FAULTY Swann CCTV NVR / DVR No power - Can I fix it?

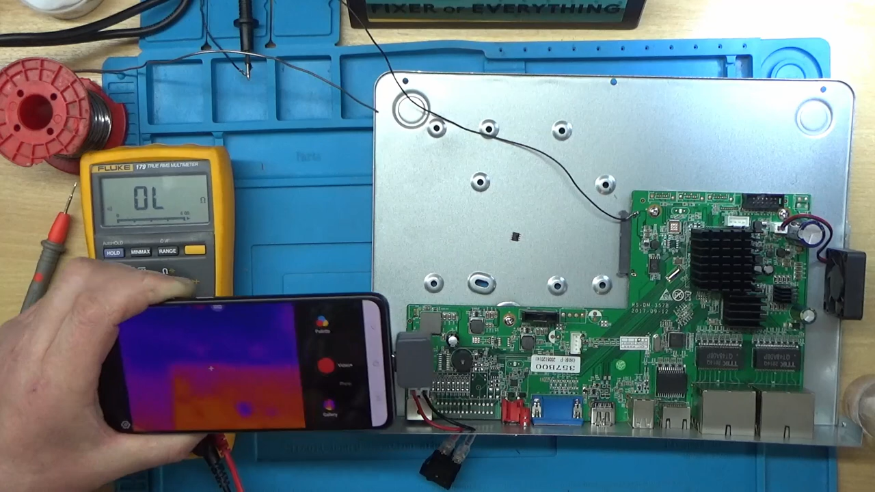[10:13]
and I've got the pro piano so all I'll do is I'll record a video at the same time on the uh on the phone of what's going on so right so right so you can see the capacitor there that I'm just touching and that's it on the uh thermal camera let's move this meter out very slightly
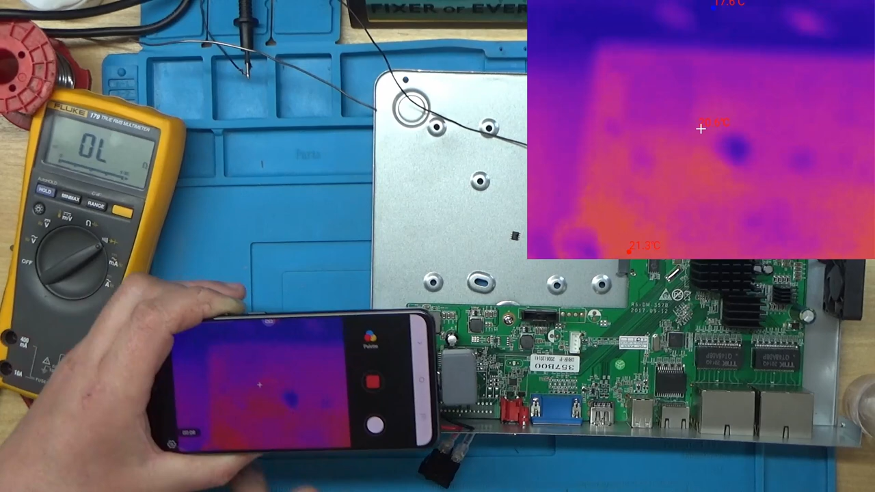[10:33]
that's those pads there and that's the IC that I removed so I'll just get a view round about here and I'll try injecting some voltage just onto this capacitor and there's something getting hot just there I'll just do that again
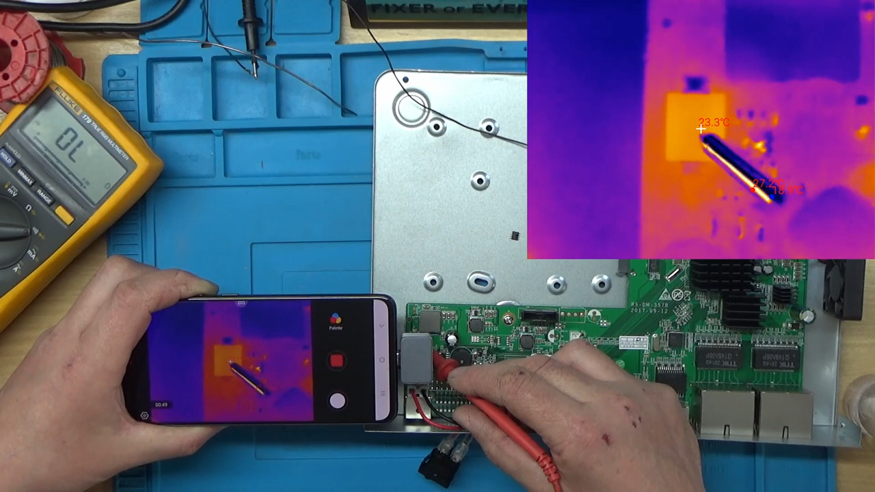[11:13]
so this component here which is that diode that was measuring short so I think we'll uh remove that next I'll just switch that bench power supply off and stop the uh camera here now this is the uh infrared or x infrared p2 pro and it's uh it's quite good a company actually sent me this for free so uh I'm quite pleased with it